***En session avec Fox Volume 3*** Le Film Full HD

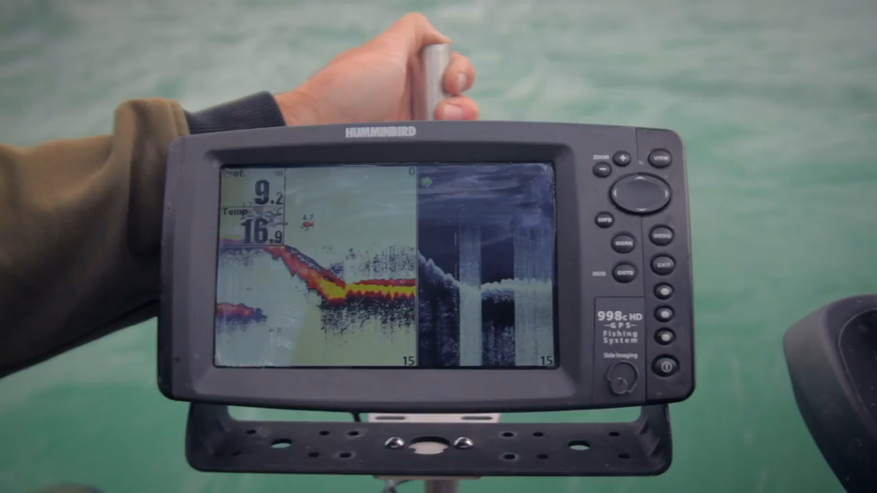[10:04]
C'est sympa. Ouais. Et même en bois ça a l'air quand même relativement dur quoi. Ouais ouais.
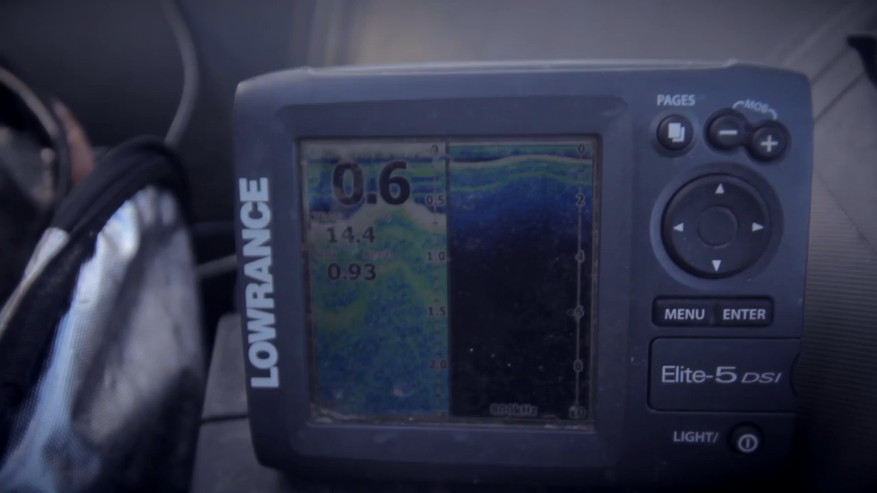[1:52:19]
Et vraiment, dans, en plein milieu, vraiment dans l'axe des deux îles, il y a un espèce de petit chenal. Donc chaque pente est constituée de cailloux et au milieu, il y a un chenal avec, avec de la vase. Donc j'avais placé dans la vase.